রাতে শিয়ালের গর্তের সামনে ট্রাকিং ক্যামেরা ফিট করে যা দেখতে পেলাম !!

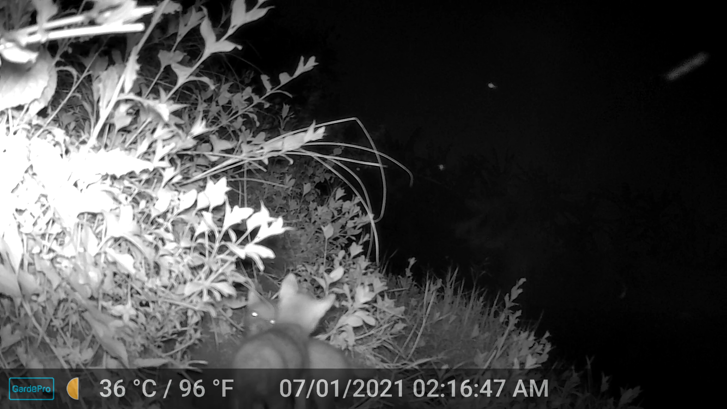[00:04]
ओई जे देखुन चारी दीके श्याल डाकाड़ा की शुरू हे गे छे आर बाद्चा गुलो भाप छे एरा भर कारा डाकाड़ा की कोड़ छे आम रातो एहानो डाकते पारी ना बंदूराश श्याल आर श्यालेर बाद्चारा